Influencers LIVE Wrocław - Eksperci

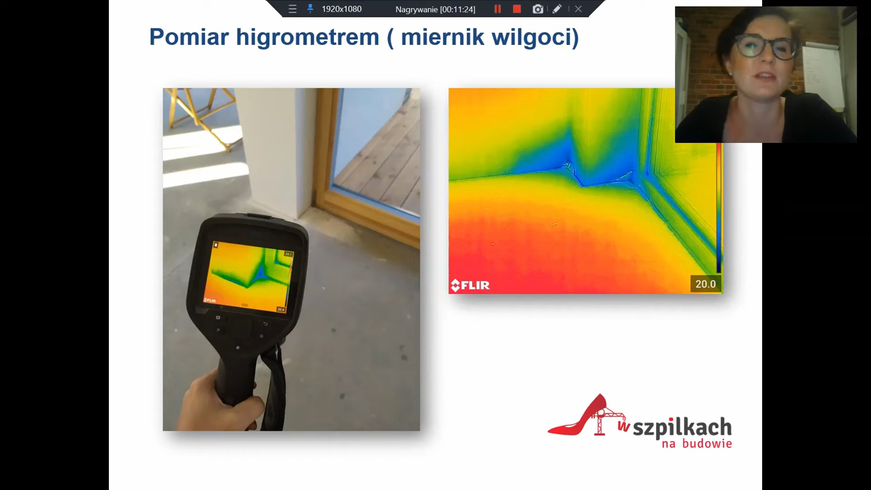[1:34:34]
żeby jeszcze domierzać specjalnym miernikiem i taki specjalista wie, co robi.